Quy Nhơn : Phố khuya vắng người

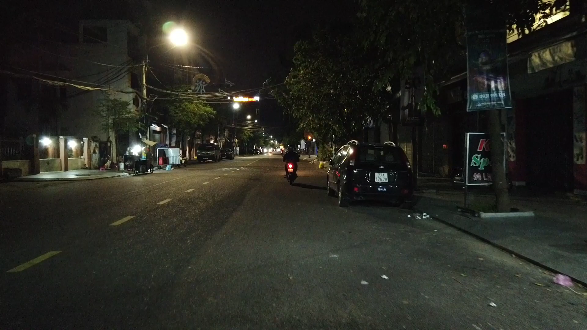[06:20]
đường này nó cũng sáng nhưng mà sáng vừa vừa bán mì
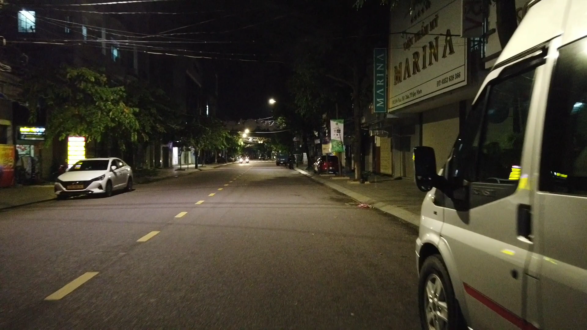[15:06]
Mình sắp tới là Ngà Tư với đường Trần Cộng Vân Phong Hồ Châu với Trần Cộng Vân
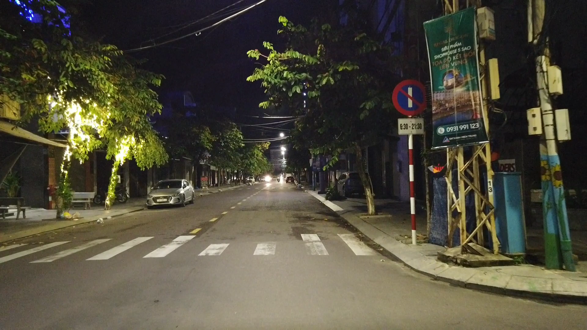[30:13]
Thôi mình xin kết thúc video ở đây các bạn Bây giờ là 11h đêm rồi Mình đang đi trên đường Lê Lợi Đi ra phía biển rồi Tôi là phía đường Sinh Diệu